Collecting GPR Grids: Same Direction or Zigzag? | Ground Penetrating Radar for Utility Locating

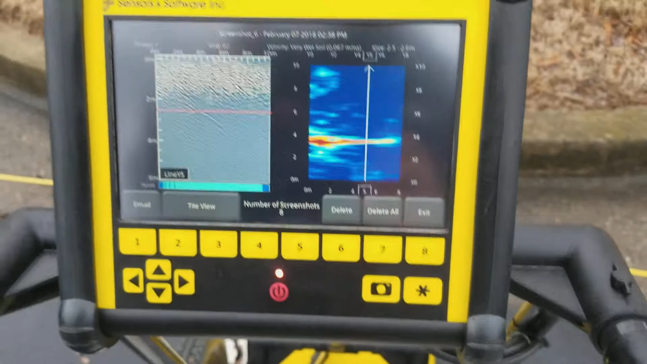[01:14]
I basically collected the exact same grid twice. In this case, and you'll see which direction the arrow is going, the arrow is going forward, which means I collected it in the same direction every time.
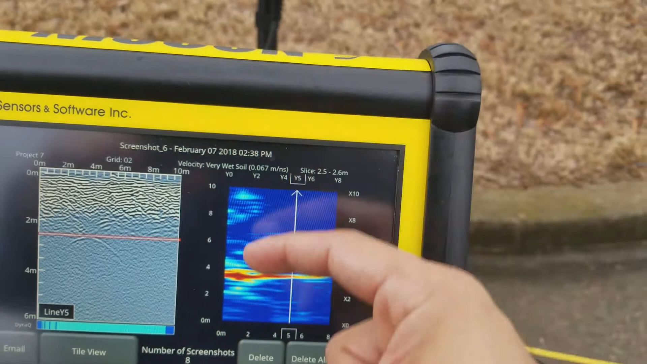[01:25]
And you can see that this pipe that we delineated is really well defined,
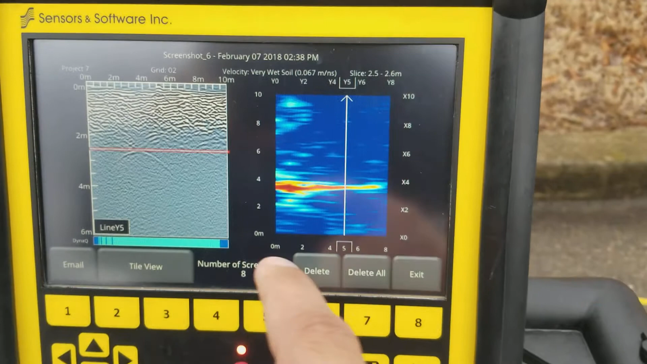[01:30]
okay, here it is in profile view, right, that's clear hyperbola, you have the trench right in there,
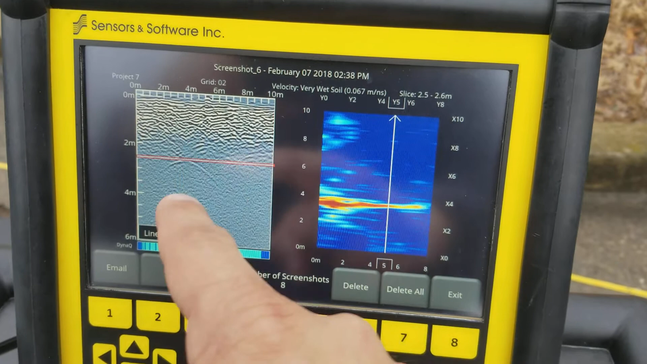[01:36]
and then this is the pipe, you know, that we image.
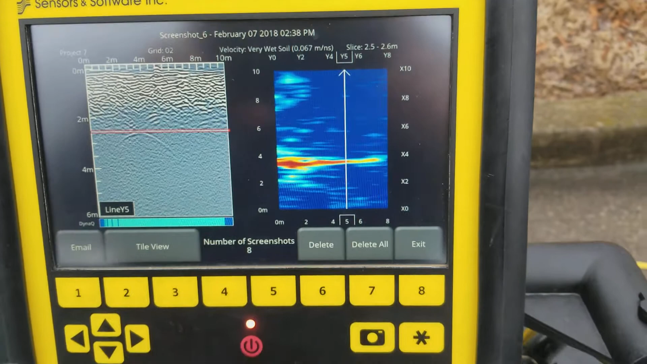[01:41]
Now, if I switch this over, okay, in this case, I went back and forth, back and forth collecting data.
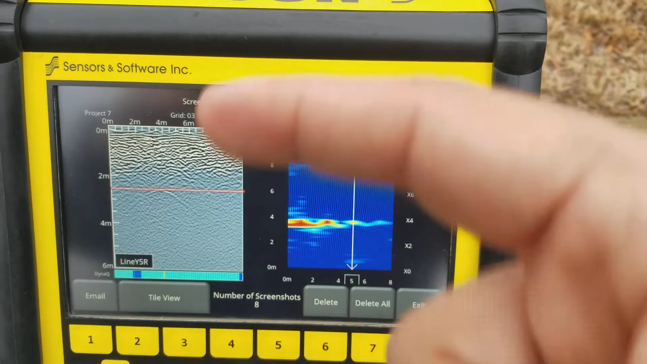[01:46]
In this scenario, it took me half the time.
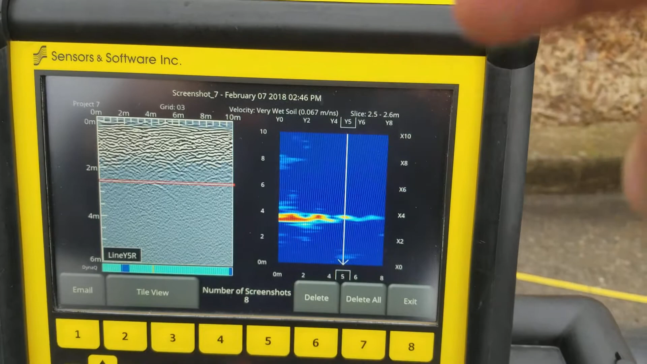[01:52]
It was quicker. But you can see there's a clear difference in the quality and the definition of the image when I went back and forth and alternating,
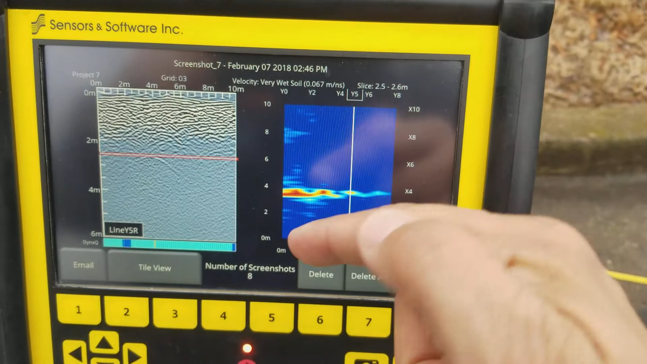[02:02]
right, compared to when I went in the same direction, if I can pull it over this way, right. So going in the same direction, it's very well defined. In this case, right, the edges were really nice.
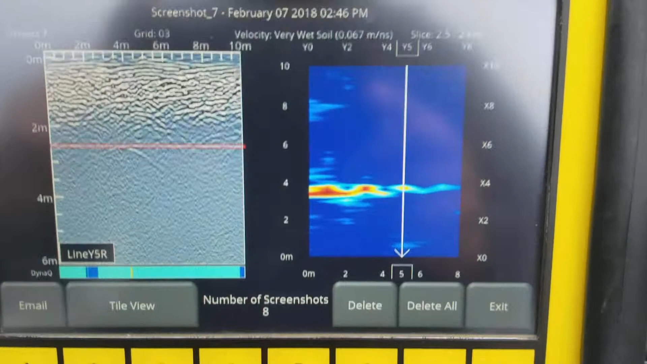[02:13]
Here, as you can see, the data gets pulled in different directions depending on which direction I'm actually collecting in.
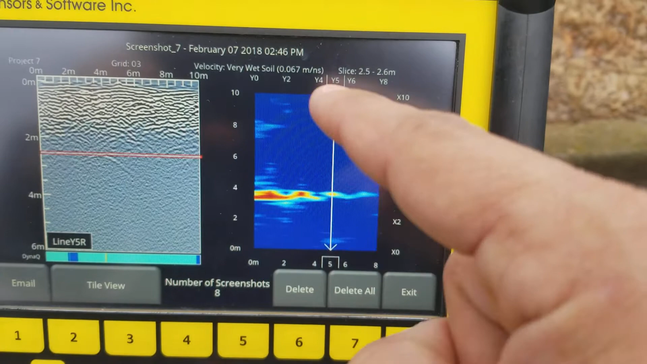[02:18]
And it's because in every single system, there's going to be a slight delay,
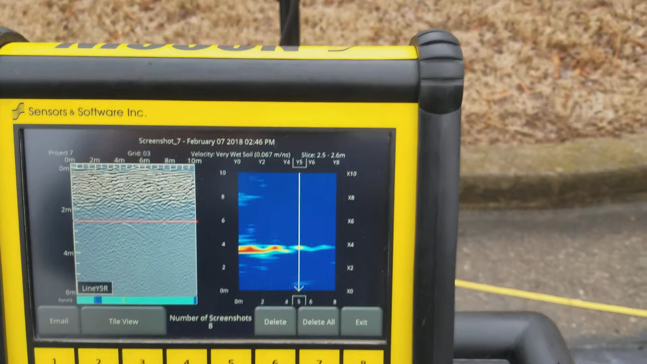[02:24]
you know, it may slip more on one side than the other side.
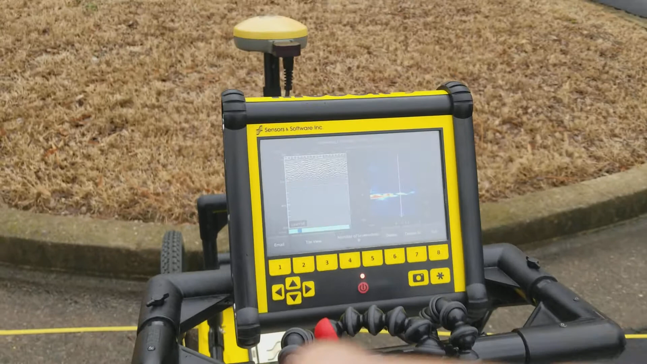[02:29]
You may have topographic differences on one side, and here I have kind of slight topographic differences.
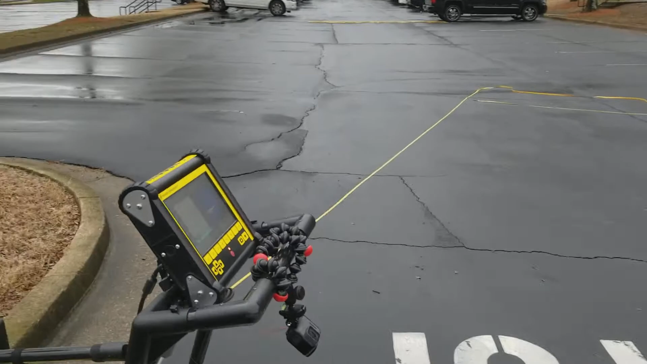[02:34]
So there's going to be reasons that alter your turn rate, right, on your encoder.
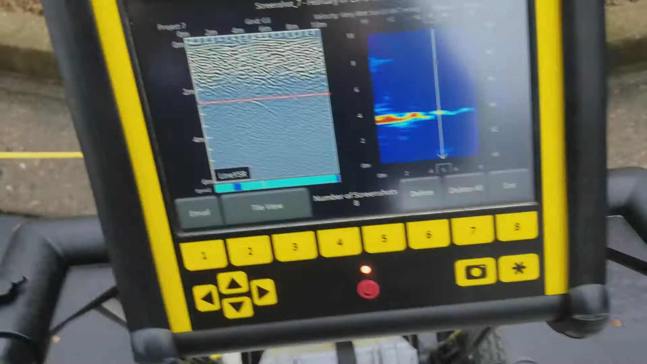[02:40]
And so what you can see is this point very clearly defined.
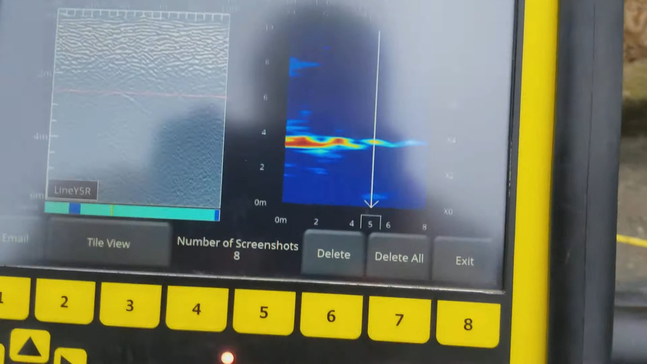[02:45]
Same exact depth, same exact target.
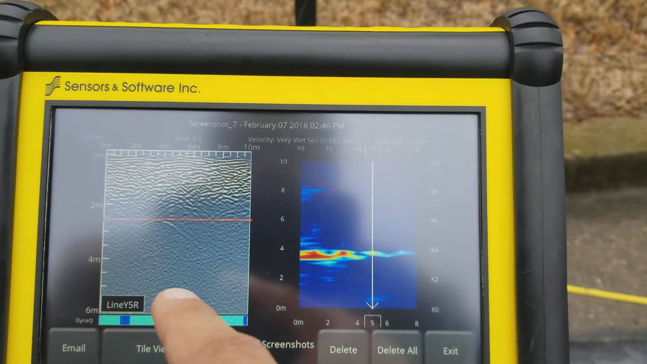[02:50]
So we get, in this case, back and forth alternating, and we get choppiness in our visualization of it, but it took me half the time. In this case, if I can get it over,
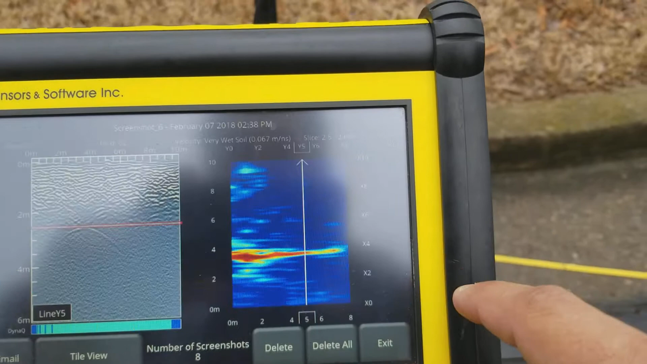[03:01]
it took me twice as long, but it's clearly defined. The edges are really nice.
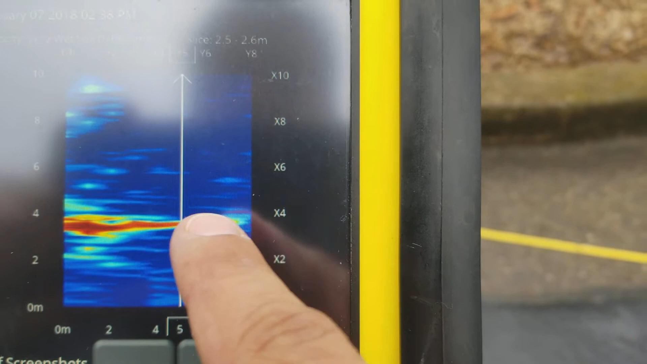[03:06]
There is no pulling in different directions. It's just really, really well, well-imaged.